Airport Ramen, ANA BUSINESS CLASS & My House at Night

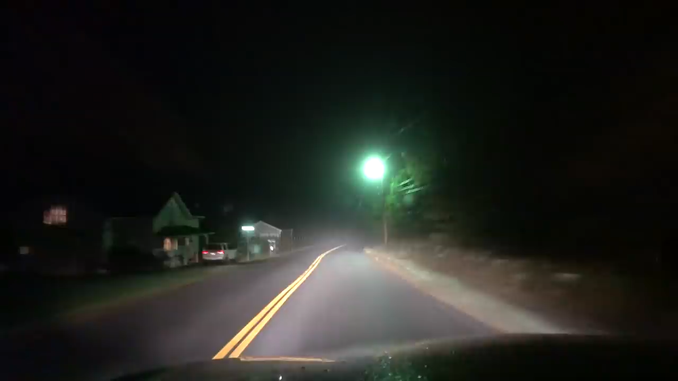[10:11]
My street, which is a dead end road. Basically at night, it's always foggy and misty and kind of spooky looking. Try to get home as early as I could today, so it's not too late.